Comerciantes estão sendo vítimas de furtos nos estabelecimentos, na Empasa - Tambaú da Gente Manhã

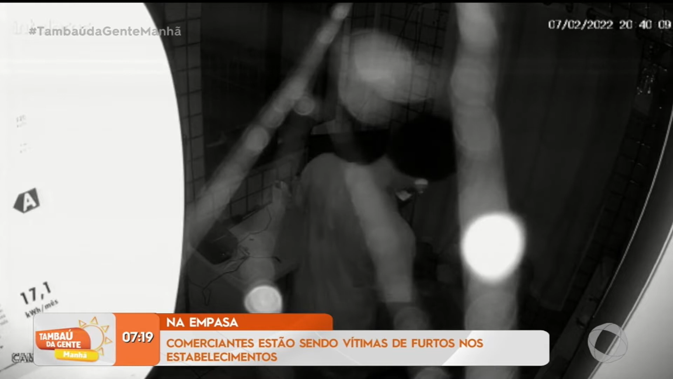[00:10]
suspeito estava olha só indo trocar os produtos que furtou aí de